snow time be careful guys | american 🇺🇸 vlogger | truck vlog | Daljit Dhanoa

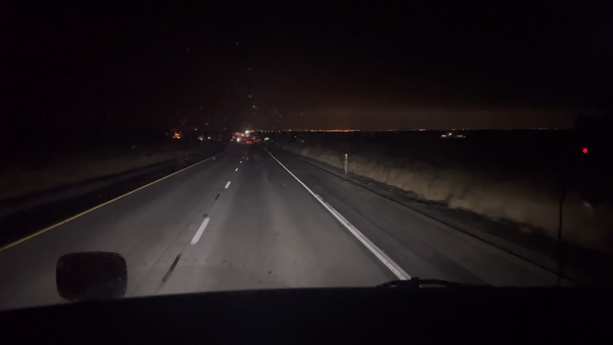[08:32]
ਲਓ ਵੀ ਆਪਾਂ ਵੈਦਰ ਐਪ ਦੇਖਿਆ ਅਤੇ ਮੀਂਹ ਆ ਜਿੱਥੇ ਤੱਕ ਆਪਾਂ ਜਾਣਾ ਅਤੇ ਜੇ ਆਪਾਂ ਇਸ ਤੋਂ ਅੱਗੇ ਜਾਂਦੇ ਹਾਂ ਤਾਂ ਆਪਾਂ ਨੂੰ ਸਨੋਹ ਟੱਕਰਨੀ ਆ ਆਹ ਦੇਖੋ ਮੀਂਹ ਆ ਗਿਆ ਸੋ ਹੁਣ ਆਪਾਂ ਤੇਲ ਵੀ ਲੈਣਾ
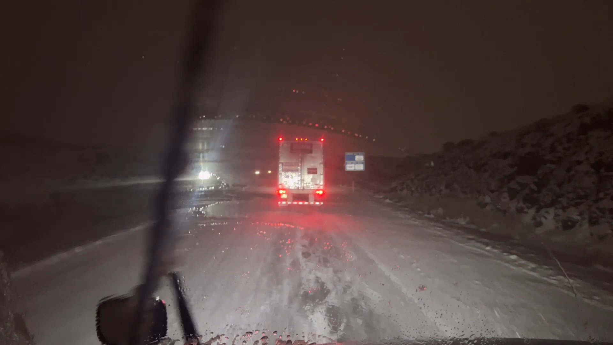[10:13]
ਲਓ ਵੀ ਮਿੱਤਰੋ ਵੱਧ ਗਿਆ ਕੰਮ ਟੈਂਪਰੇਚਰ ਮਾਈਨਸ 'ਚ ਵੱਗ ਗਿਆ ਅਤੇ ਸਨੋਹ ਦਾ ਪੂਰਾ ਜ਼ੋਰ ਆ ਇੱਥੇ ਥੋੜ੍ਹੀ ਆਰਾਮ ਮਿਲਿਆ ਕੰਮ ਵਧਿਆ ਪਿਆ ਸਨੋਹ ਦਾ ਪੂਰਾ ਹੁੰਦੇ ਨੇ ਜਿਵੇਂ ਲਦਾਖ ਨੂੰ ਜਾਂਦੇ ਹੁੰਦੇ ਨੇ ਫੌਜੀਆਂ ਦੀਆਂ ਗੱਡੀਆਂ ਫੋਰ
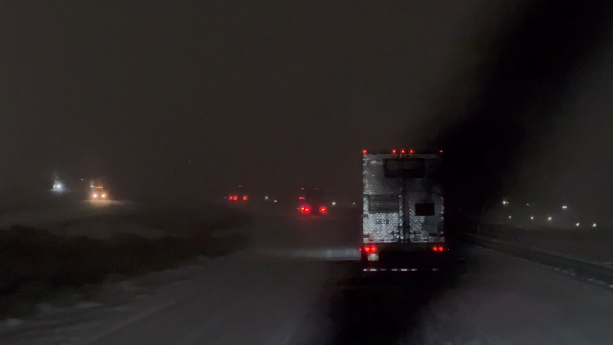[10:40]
ਵੇ ਫਲੈਸ਼ਰ ਮਾਰਦੀਆਂ ਉਹ ਤੱਕ ਲੈਣ ਲੱਗੀ ਵੀ ਆ। ਹੁਣ ਤਾਂ ਸਨੋਹ ਬੰਦ ਹੋ ਗਈ ਪਰ ਥੱਲੇ ਪੂਰਾ ਕਸਮ ਘੱਟਾ ਪਿਆ ਬਣਿਆ ਪਿਆ।